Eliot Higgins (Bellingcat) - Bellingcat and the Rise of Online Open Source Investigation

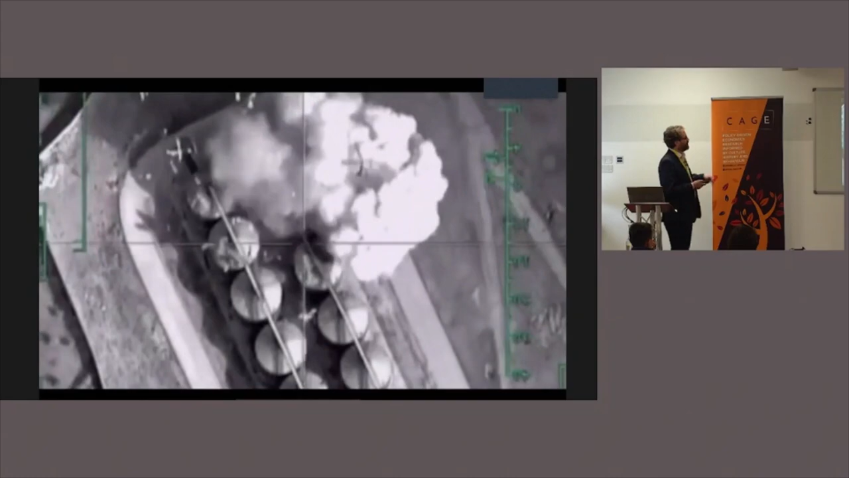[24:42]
And they claimed this was an ISIS facility. You can actually see those are grain silos they're bombing, not an ISIS facility.
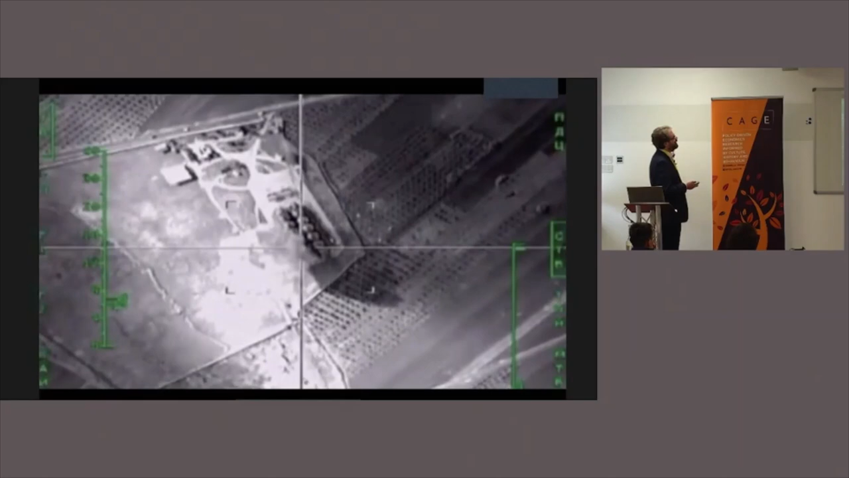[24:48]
But they had lots and lots of these videos. In the two month period, they published around 100 videos.